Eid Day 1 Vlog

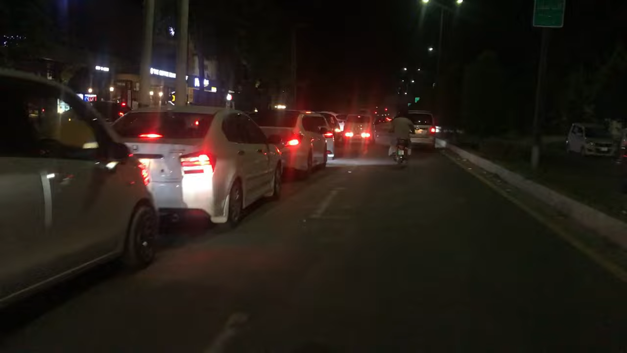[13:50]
और सेंटर में लोग हैं वो खड़े,
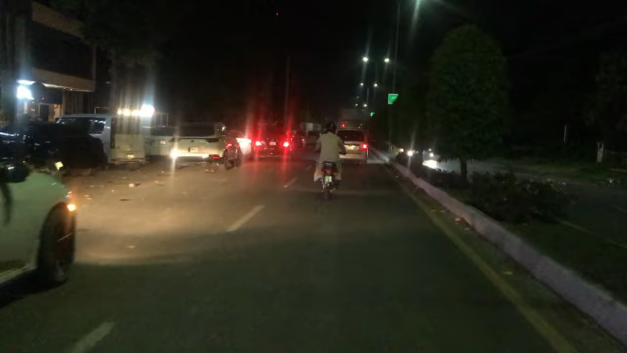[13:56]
और ये सारा, और इतना रश है यहाँ पे, मैंने आज तक कभी भी इतना रश इस रोड के ऊपर नहीं देखा।